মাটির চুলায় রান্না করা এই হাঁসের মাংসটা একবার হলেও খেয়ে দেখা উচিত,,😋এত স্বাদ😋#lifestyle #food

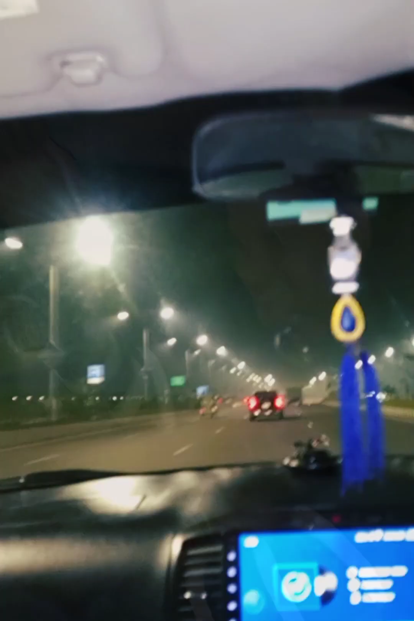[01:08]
আর আজকে আমরা যেখানে হাঁসের মাংস খেতে যাব সেটা হচ্ছে পূর্বাচল, 300 ফিটে পরে। আর এই তো আমরা 300 ফিটের রাস্তায় আছি।
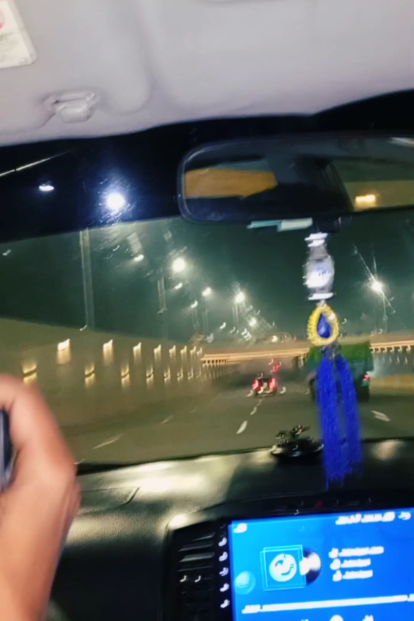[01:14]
আর এই যে ব্রিজটা দেখতে পাচ্ছেন, এটা আপনাদের আসার সময় শেয়ার করব, ছবি তুলবো, ভিডিও করব, তো সব কিছুই শেয়ার করা হবে।
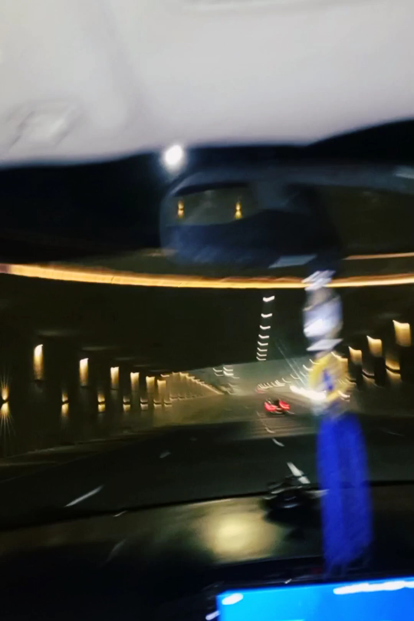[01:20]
আর প্রায় কিন্তু চলেই আসছি।
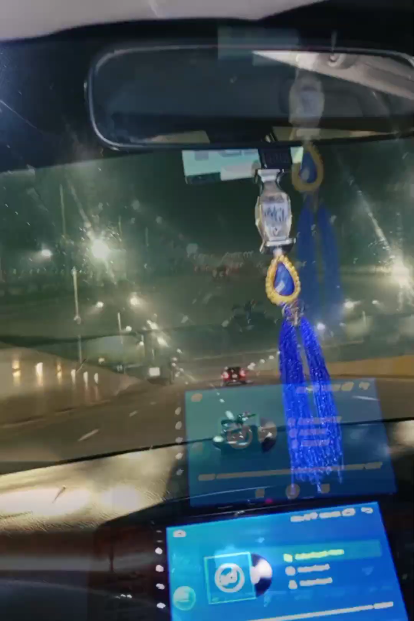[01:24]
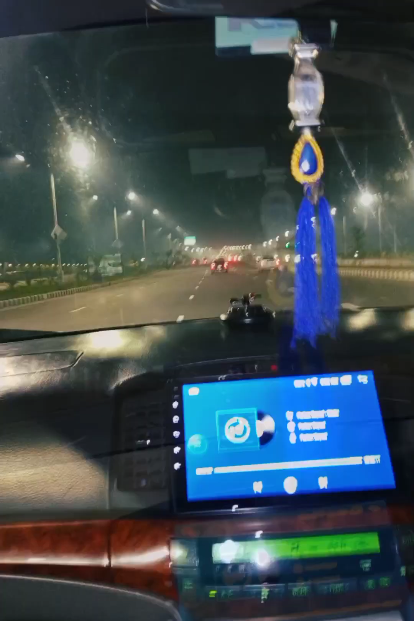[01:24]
আর এখানে যারা যারা এখনও আসেনি অবশ্যই চলে আসবেন, রাস্তাগুলো এত সুন্দর, রাতে না আসলে কখনো এনজয় করতে পারবেন না।
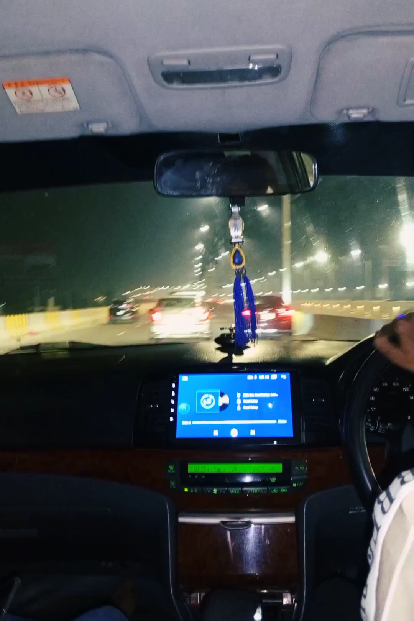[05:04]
আর এই রাস্তাটা এতটা সুন্দর বলার বাহিরে, যে কারণে বারবার এখানে ছুটে আসতে মন চায় যে ঘুরে আসি, কোনো জ্যাম নেই, কোনো কিছু নেই, মানে খুবই ভালো লাগার একটা জায়গা।